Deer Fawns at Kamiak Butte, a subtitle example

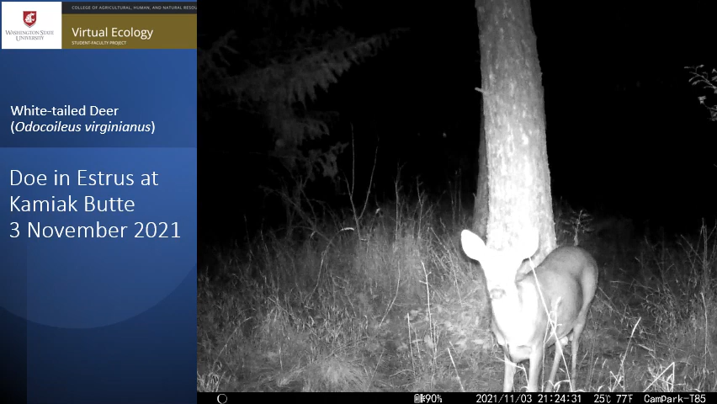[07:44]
She sees the infrared camera light and looks intently at it. You can even see her eyes reflected in the camera lens. Wow, this is interesting, but she walks to a spot where scent is laid out. She marks it with some more of her own. She walks to spread scent from the four interdigital glands between the toes of each hoof. The gland is a small sac that exudes cheesy, yellowish fluid with an odor like sour milk.
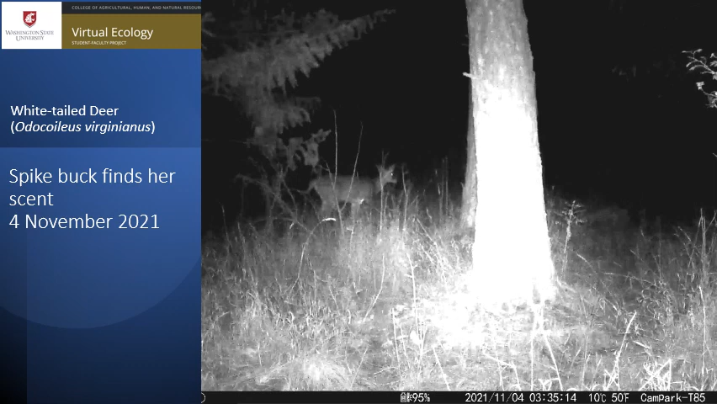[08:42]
He comes only a few minutes later. Take a good look at the calendar. This is the beginning of November, and if this mating event is successful, she will gestate for 201 days. Count those days and she will give birth on Tuesday, 24 May 2022. Of course, based on the calendar, I assume she missed her first estrus cycle,